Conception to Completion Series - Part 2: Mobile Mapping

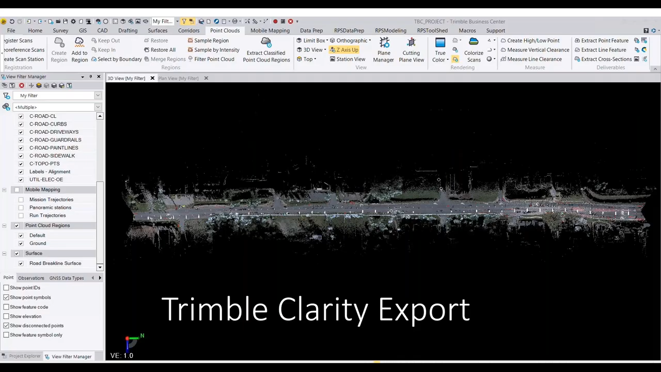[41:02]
um here is uh an example of using trimble clarity actually exporting out our point cloud and line work and points to trimble clarity so trimble clarity similar in a way to tmx publisher but um
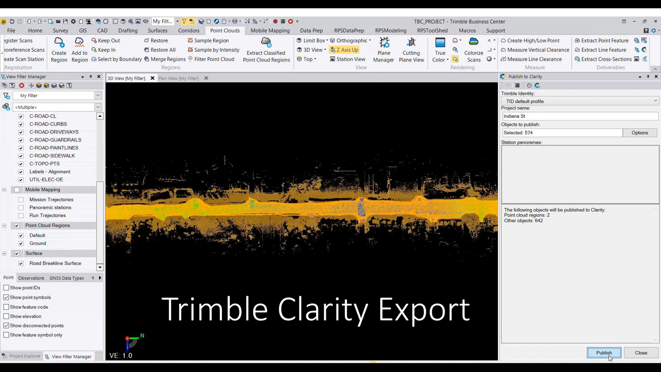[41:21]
maybe a little bit lighter weight at this moment
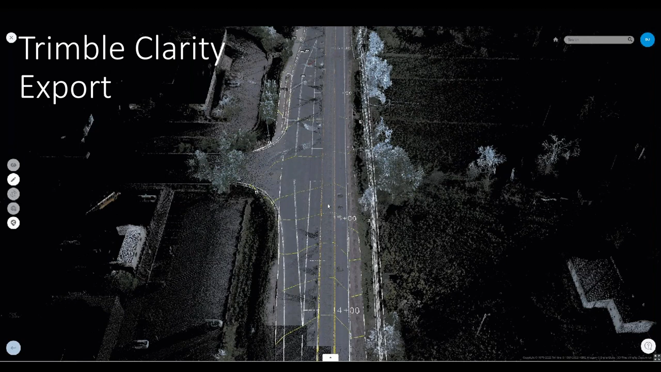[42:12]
contours and 3d line work that i extracted so this could be a great deliverable for
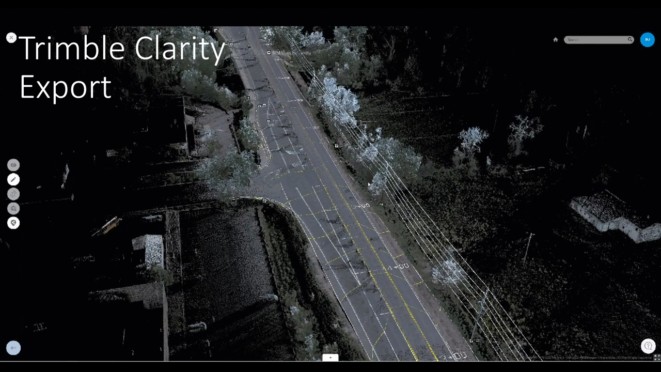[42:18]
a client to be able to see that mobile lidar data and extraction extracted data as well
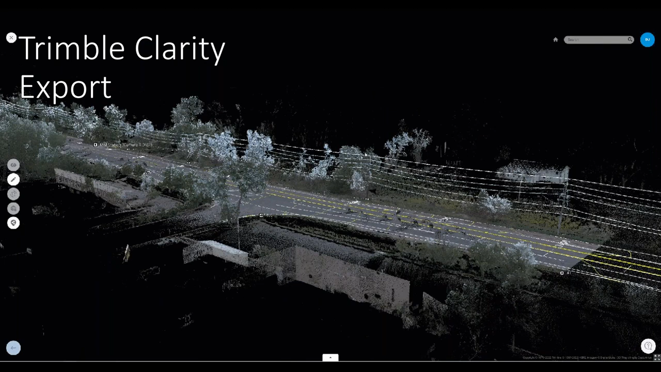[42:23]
and then of course there's the traditional google earth export very easy the only thing is that it doesn't support